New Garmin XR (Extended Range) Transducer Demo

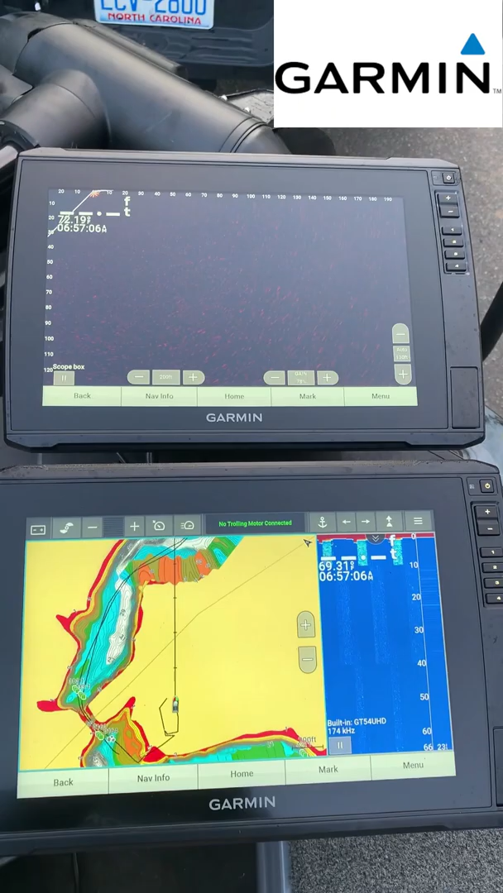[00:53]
I'm running two Ecomap Ultra 126s so I'll be and that's what you'll be looking at all day. But amazingly enough the cord is actually
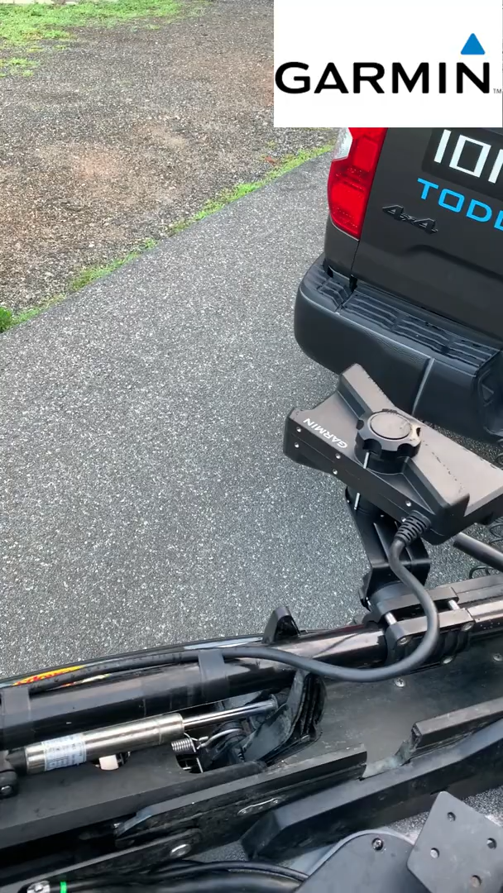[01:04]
smaller than the LVS 34 but everything else is bigger so let's put her in the water and see what it does.
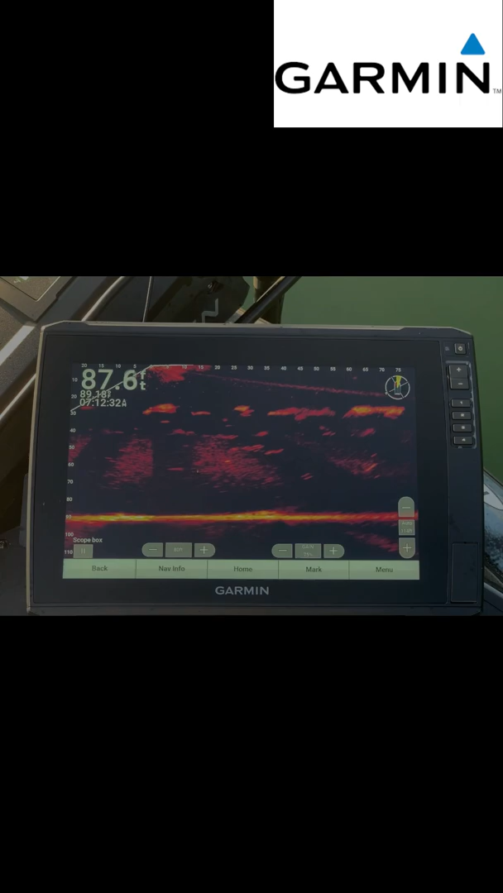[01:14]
On screen: depth 87.6 ft
Here is the new Garmin XR in forward mode.
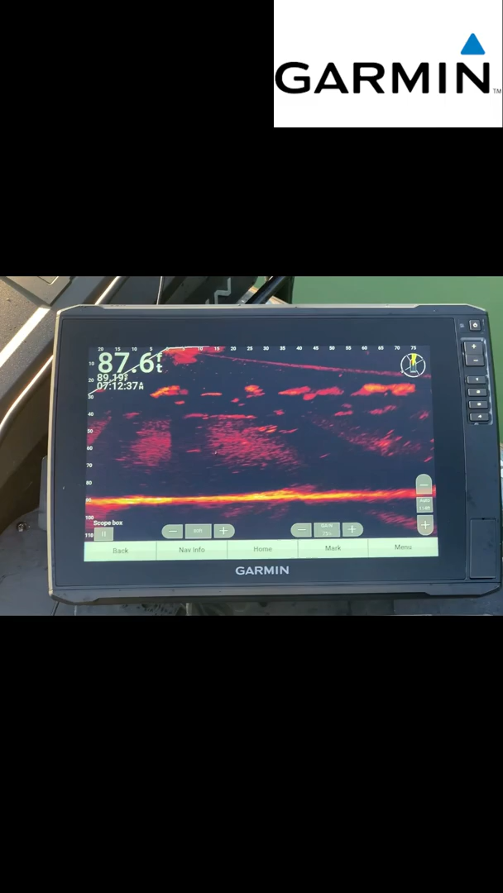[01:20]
You can see there's a bunch of bait. I'm pretty deep and I'm shooting out about 80 feet right now. Well here's the big difference between this transducer and the other ones.
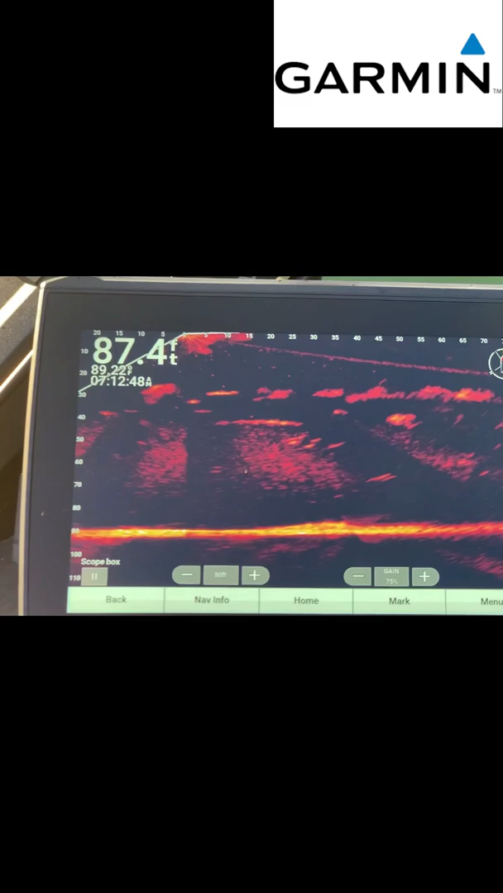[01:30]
On screen: depth 87.4 ft
You can go and
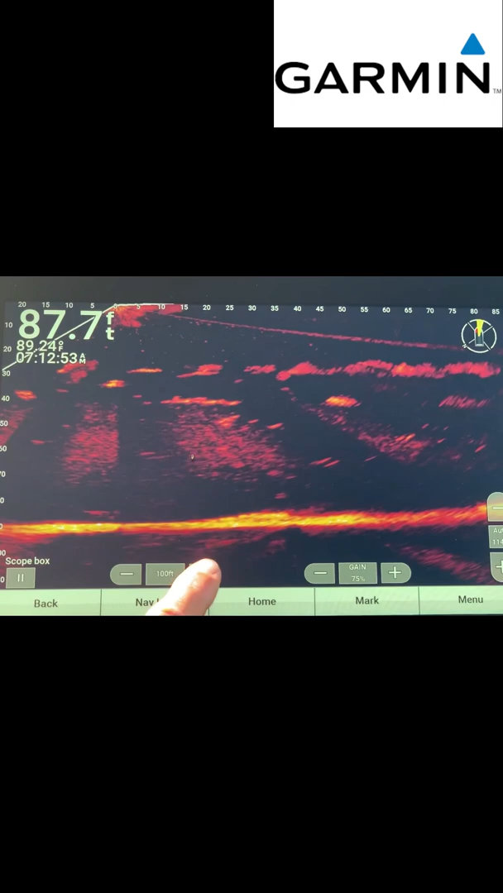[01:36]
On screen: depth 87.7 ft
shoot out a lot further.
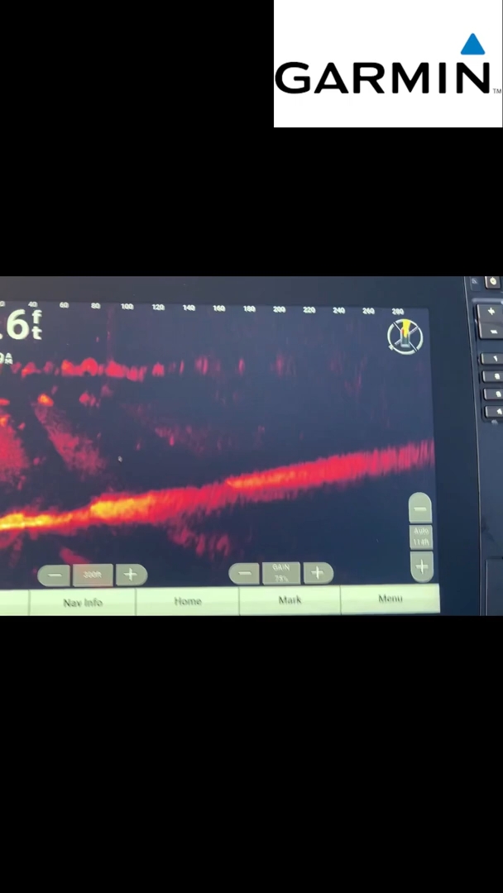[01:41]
So I'm gonna go to 300 feet just to be safe but you can see you can see detail all the way out to 300 feet.
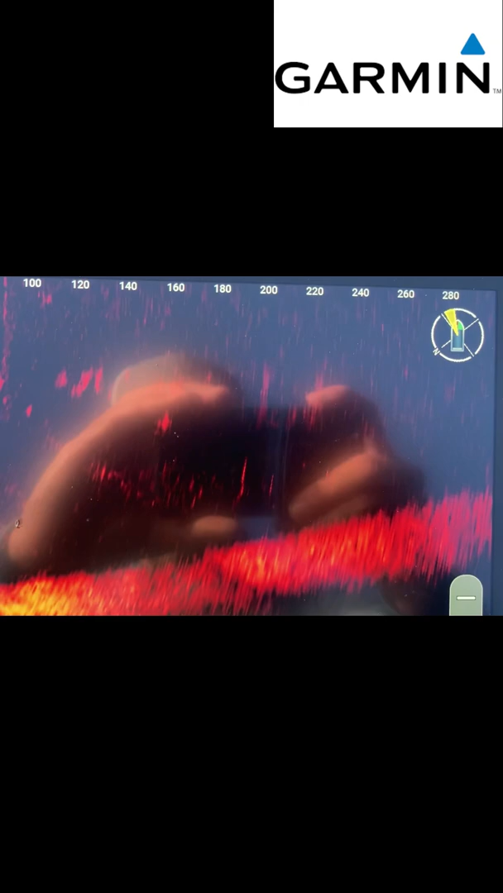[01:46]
You can see there's a bunch of I'm in a
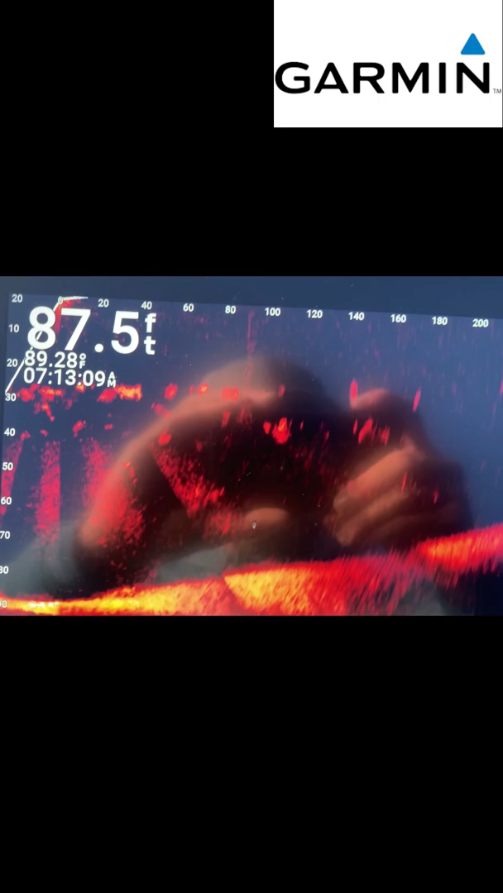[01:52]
On screen: depth 87.5 ft
deep clear lake right now there's a bunch of spotted bass and bait around the spotted bass.
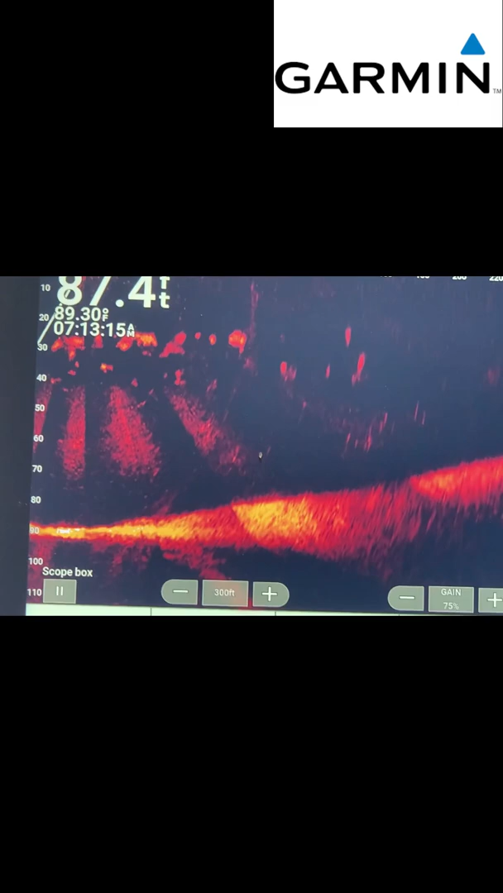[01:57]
On screen: depth 87.4 ft, water 89.30°F
That's first thing in the morning so they're probably feeding but you can
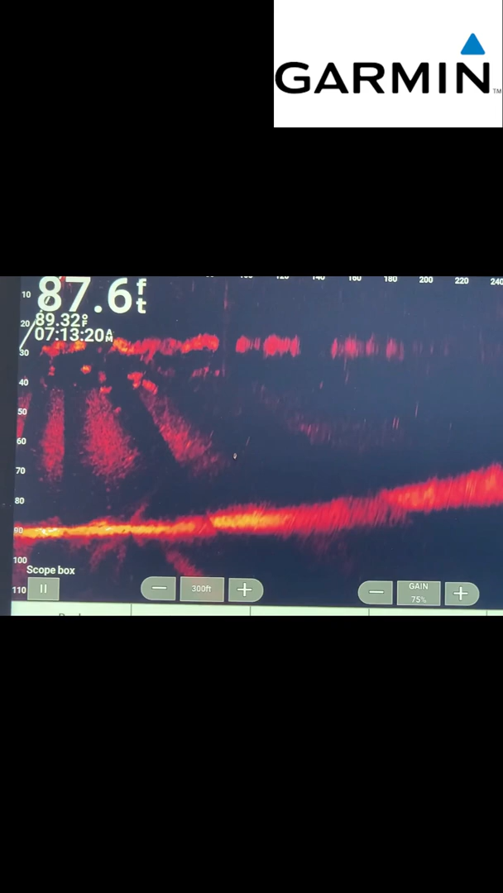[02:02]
On screen: depth 87.6 ft
see as I turn it you get pretty good detail out to 300 feet.
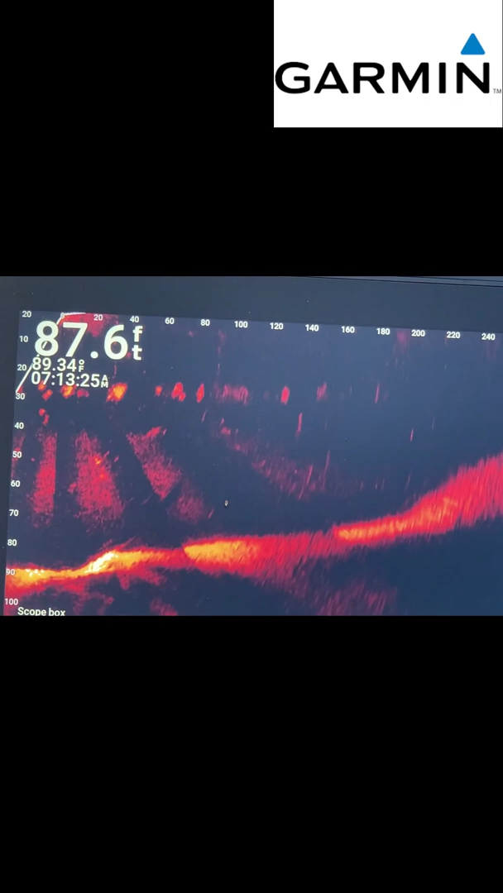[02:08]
On screen: depth 87.6 ft
That's the shoreline and you can see
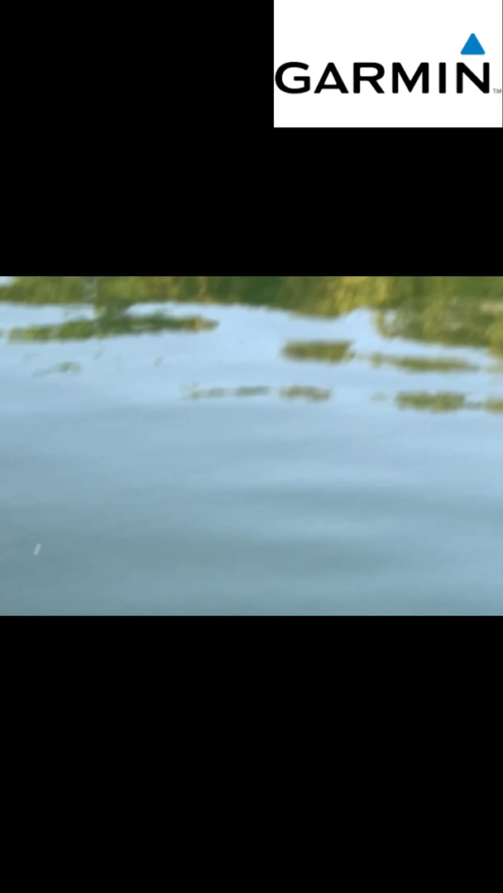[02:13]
that's how far I am from the shore and I'll zoom out.
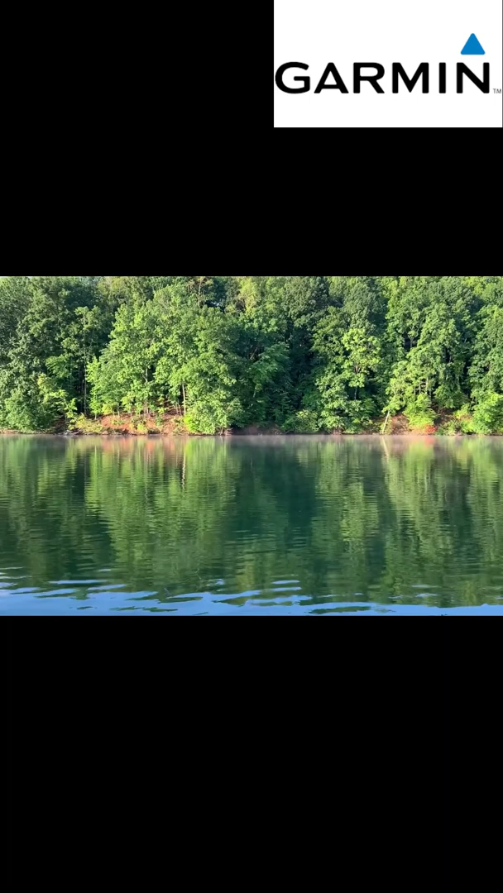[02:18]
So I could shoot out 300 feet maybe even further.
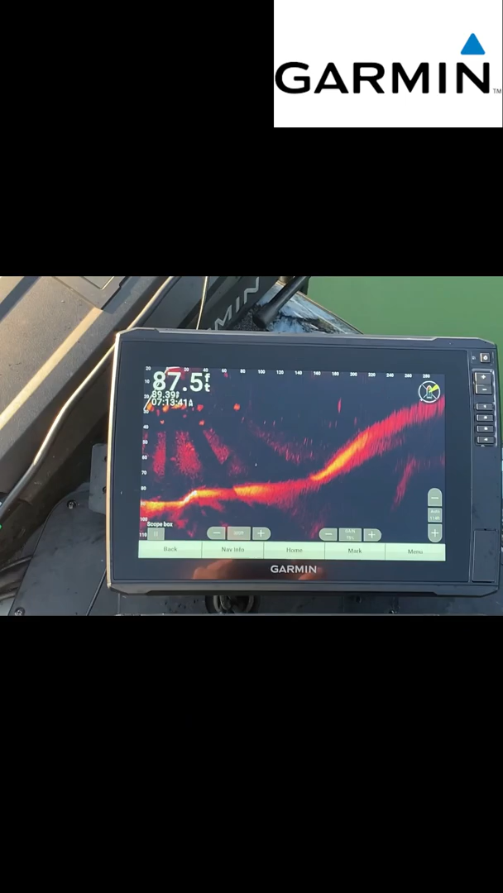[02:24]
This is a deep clear lake and it's got a hard bottom so you get a you can see some of the bursts I've got. My return signal is shooting off the hard bottom but you can see pretty far out.
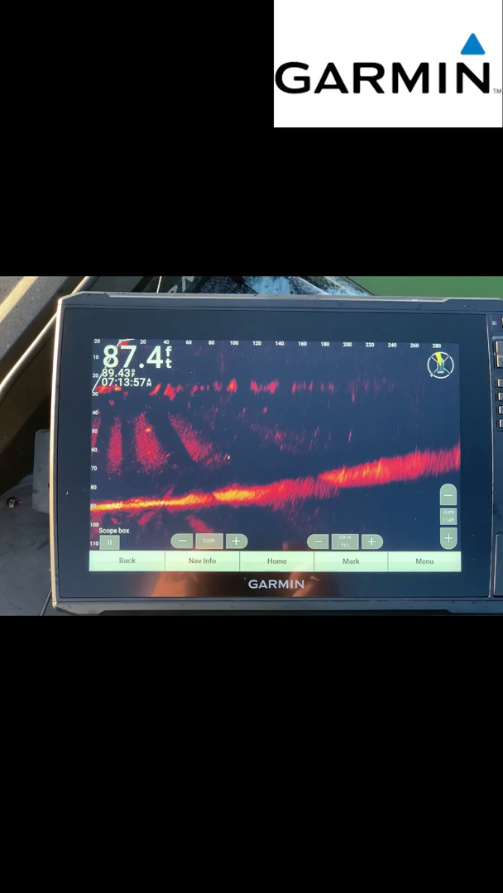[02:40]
On screen: depth 87.4 ft
See all the bait and fish underneath it but I'll get some other shots of some trees and stuff.
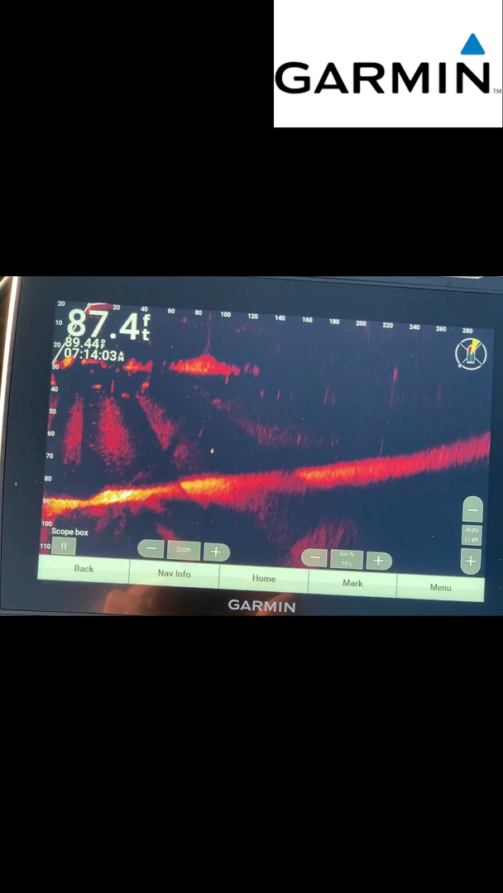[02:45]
On screen: depth 87.4 ft
Stuff that's not moving that I can lock in on.
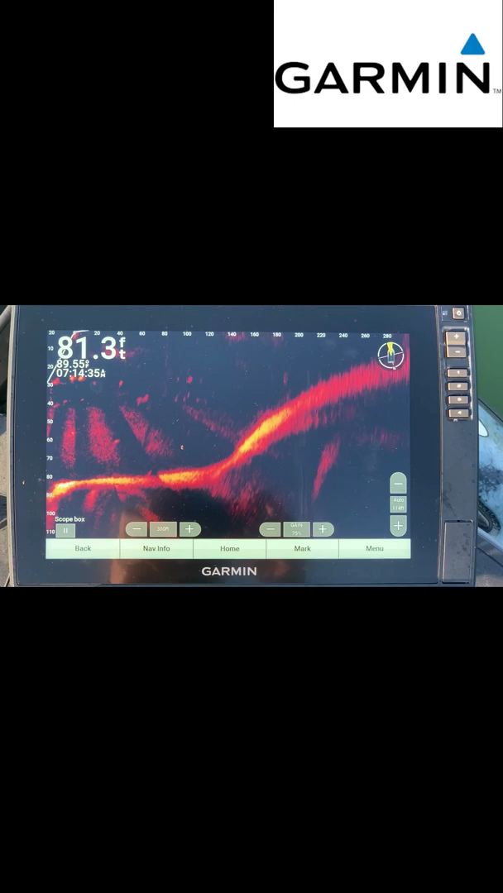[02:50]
Just now coming up onto the shore you
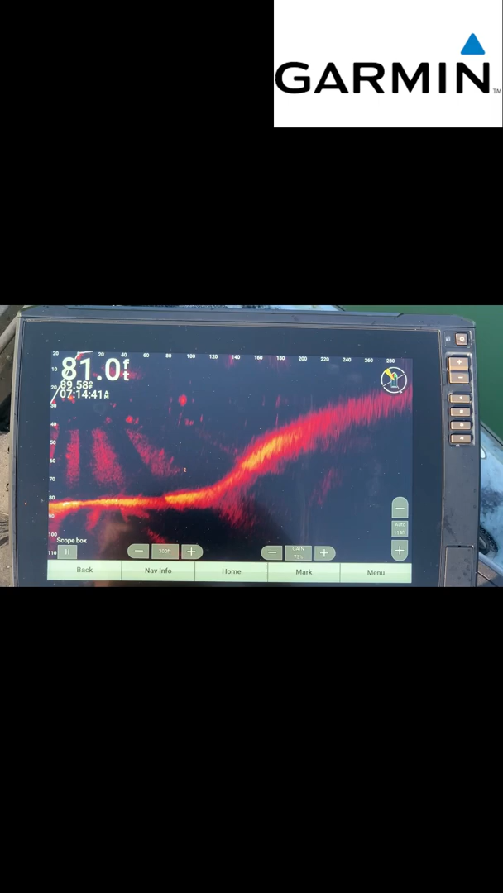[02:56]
can see pretty far out there's a shore there's a tree.
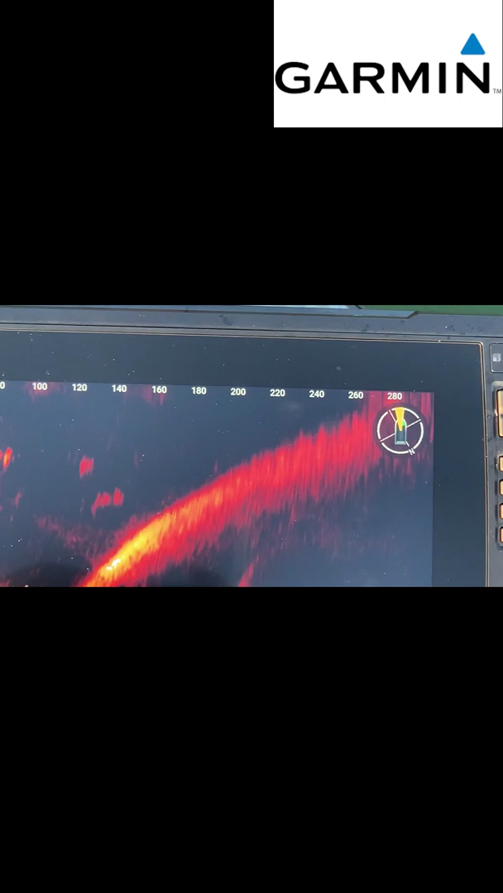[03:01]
I'm gonna get as close as I can.